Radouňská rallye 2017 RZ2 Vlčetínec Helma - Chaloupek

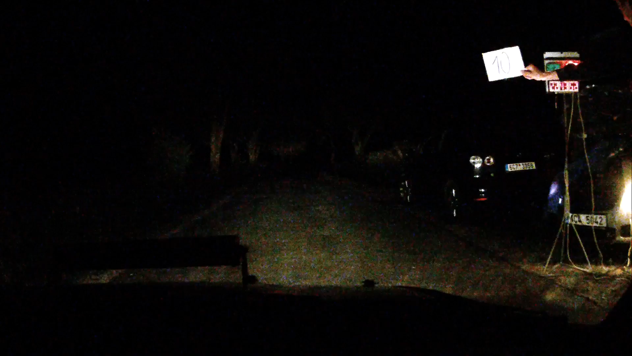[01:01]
Pět, čtyři, tři, dva, jedna, jeď. Pravá jedna, do pravý dvě. Pravá jedna, do pravý dvě. Za ní 30, pravá dvě. 50 vidíš. Pravá dvě, 50 vidíš. A pravá jedna, do levý pět, brzda.
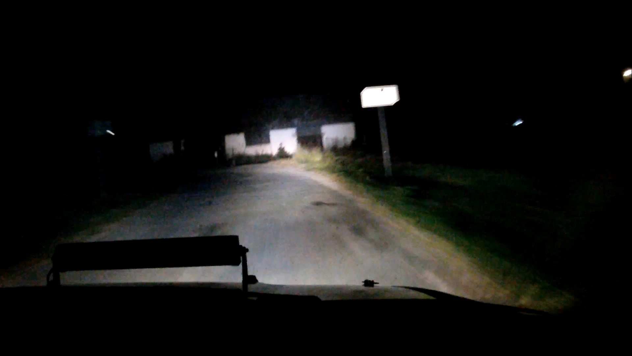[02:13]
Horizont levá 4, horizont levá 4, do pravý 4. Do pravý 4, váže levá 2. Z toho brzda levá 3, váže pravá 4. Odboč. Z toho brzda levá 3, váže pravá 4, odboč. Levá 1.
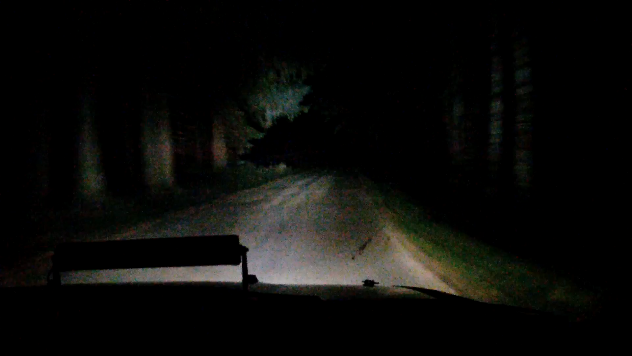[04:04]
Jedna utáhne 4. A levá, váže levá 1. 30, pravá 2, brzda, levá 5, bordel kolej. Pravá 2, brzda, levá 5, bordel kolej. Horizont váže horizont. Za ní levá 1. A 50, pravá 3, srovnej kap.
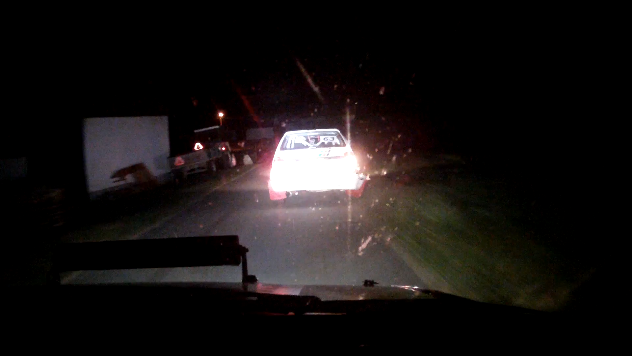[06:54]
Pravá 4, do levý 4. Horizont levá 1, 30 pravá 2, do levý 5, do levý 1, 5, do levý 1, utáhne 5. 30, pravá 1,50, vidíš, brzda retarder zabalí. Do pravý 3.
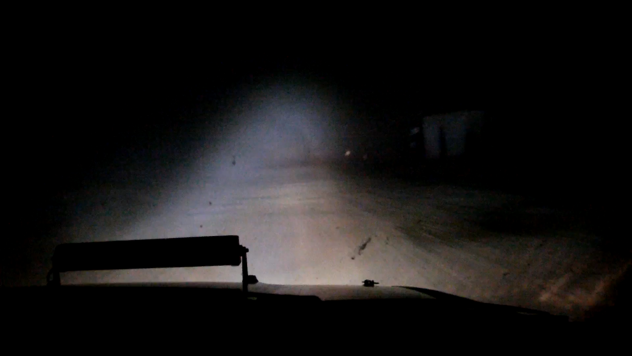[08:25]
Levá 4, dopraví 3, kope. Levá 4, dopraví 3, kope. Horizont pravá 2, 300 vidíš. Horizont pravá 2, 300 vidíš. A brzda retarder zleva.